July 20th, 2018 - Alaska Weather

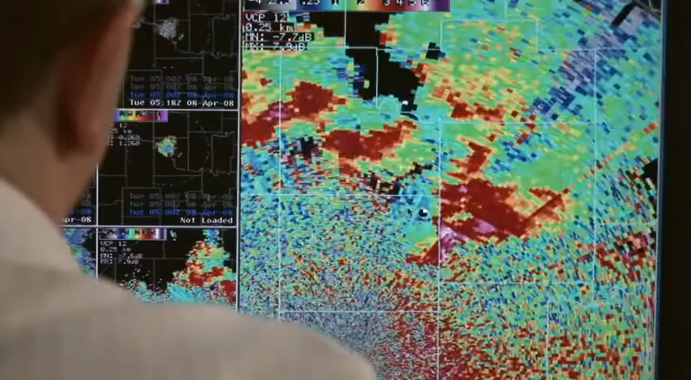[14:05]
shape, and phase of the precipitation.
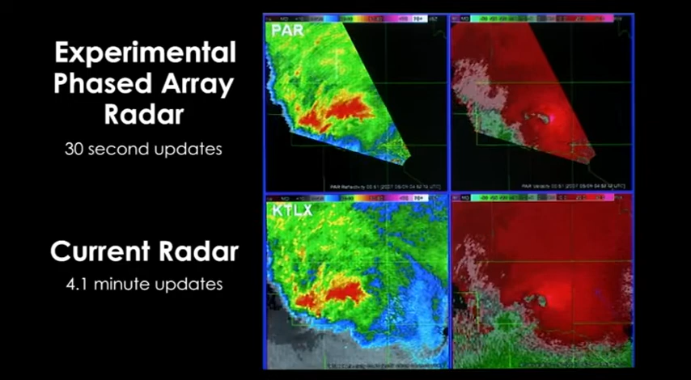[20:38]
Faced array radar will produce four to six times more information than what we have now.